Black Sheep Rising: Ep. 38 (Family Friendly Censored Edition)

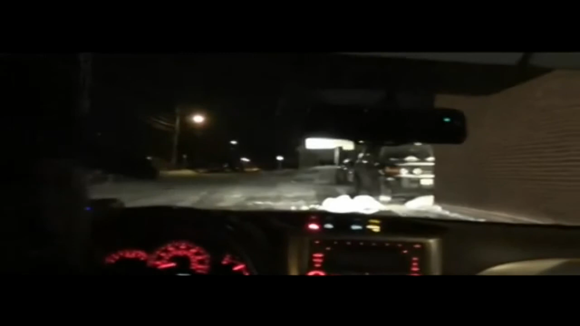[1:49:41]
Look at all those Tron lights on there, man. Did you show them your Tanqueray bottle? Oh, yeah, that would help.